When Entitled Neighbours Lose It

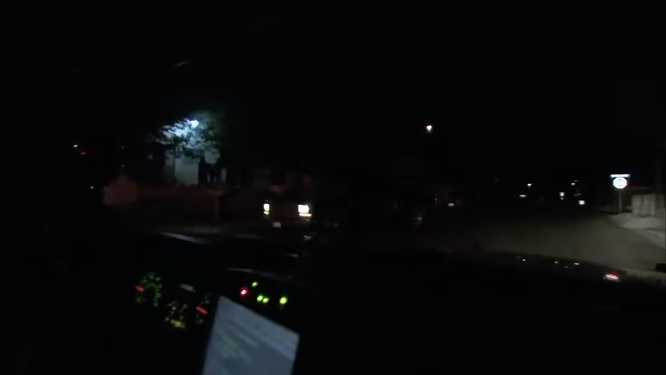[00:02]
8 hours of a fateful day, officers were dispatched to a scene of a fight in a neighborhood involving three adult males.
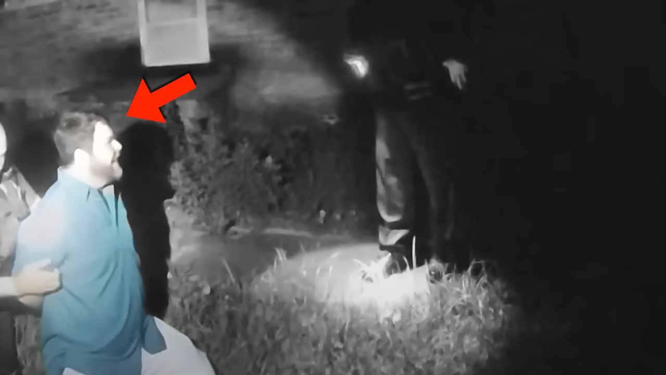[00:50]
And while this male tried to run over an officer, this next male totally lost it over somebody else's business.